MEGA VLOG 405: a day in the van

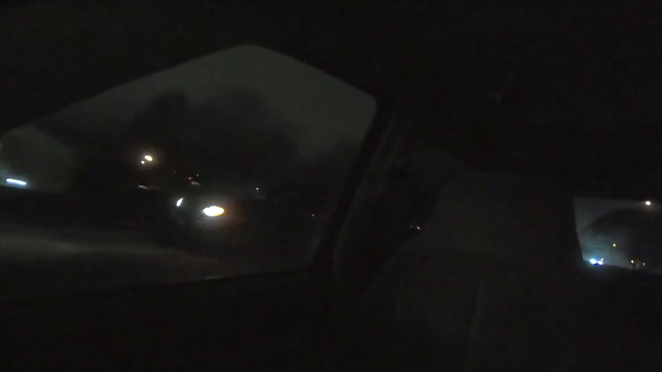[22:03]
There they are again. Now they're getting in right behind me.